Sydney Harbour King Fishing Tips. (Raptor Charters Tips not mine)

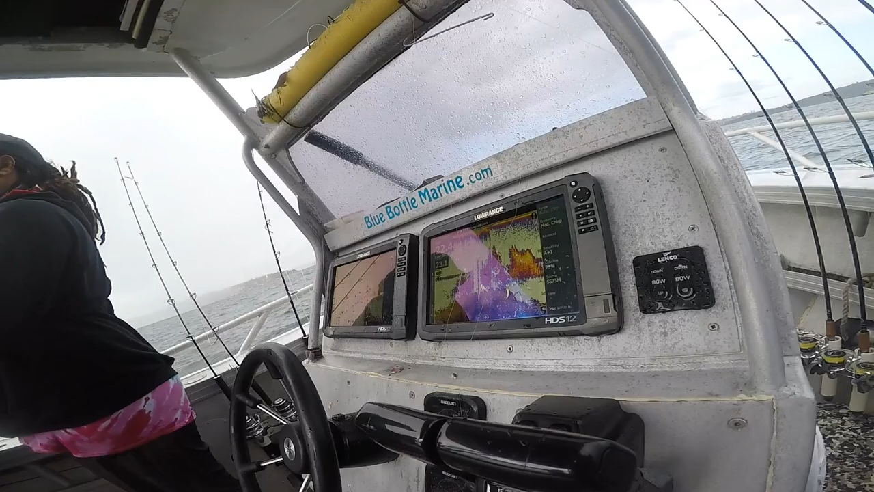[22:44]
There's the bait ball, and there's the kings. All those wiggly lines all around it are all kings. All kings, see up yeah. The top. Yeah.